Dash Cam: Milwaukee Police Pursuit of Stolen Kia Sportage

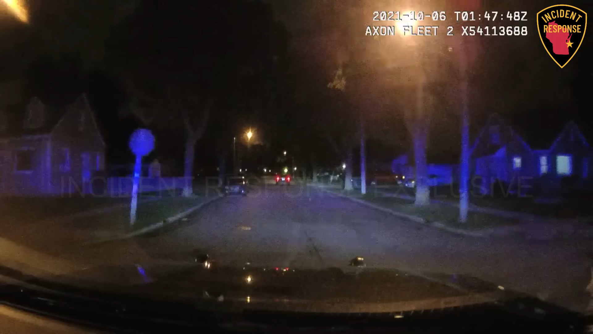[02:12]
Speeds are approximately 40 miles an hour now. Picking up speed. Traffic is non-existent. It's hard drive. Coming up to Lawn Avenue, if he goes north, that will be a dead end. He's going south on 66 from Lawn, still in pursuit. Speeds are now 40 again. Traffic is non-existent. Roads are dry.
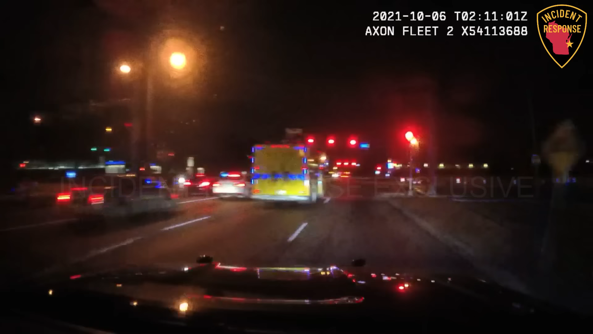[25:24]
He'll be going in the wrong lanes of travel, and now. He turned on 35th Street. South? Yeah. Southbound on 35th Street from Capitol. Correct lanes of travel now. 4240 is in pursuit of red Kia Sportage. Wanted for reckless driving and RES to officers. Northbound on 35 and coming up to Marion Street.